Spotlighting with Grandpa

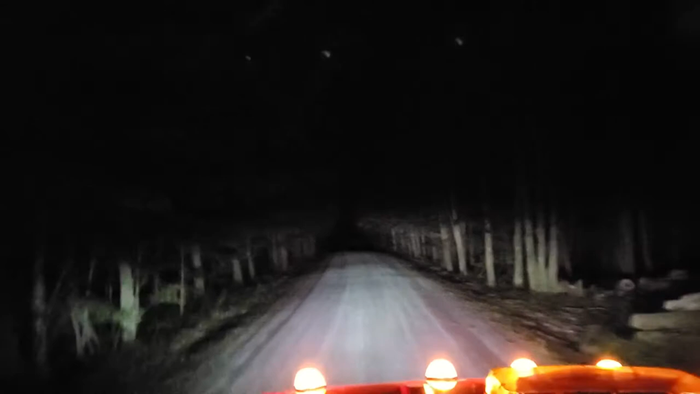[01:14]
it's a big moon light in the sky I seen one. I seen one. It's down there. Down there. It was down there. I seen it. We've seen one Keep going It's down in here someplace Like maybe right in here Wait there. Yeah, like it was like right here Well, we can't see What we seen one Me and Shuggy seen one Anyway, that's one We're counting it.
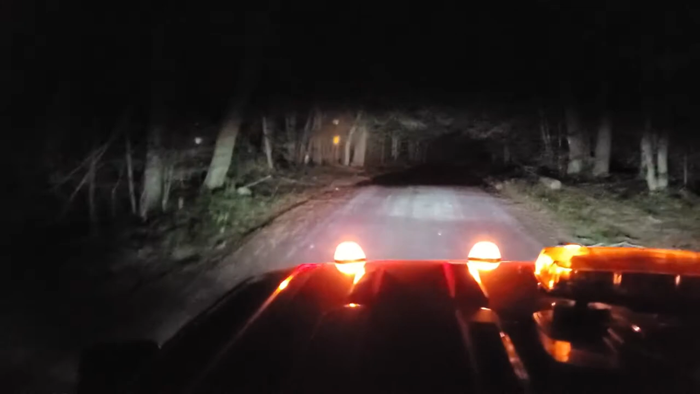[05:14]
I heard something too There was deer out there,
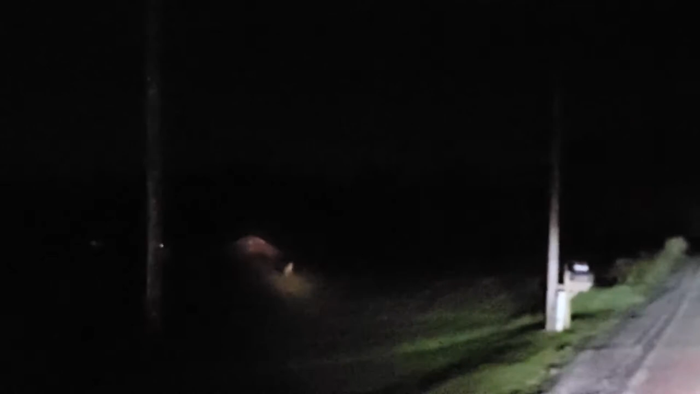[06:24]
Hi, Grandma Cool That's cool, I know I want to show it It's cool I see them too There's some deer Four Four of them Thirty-four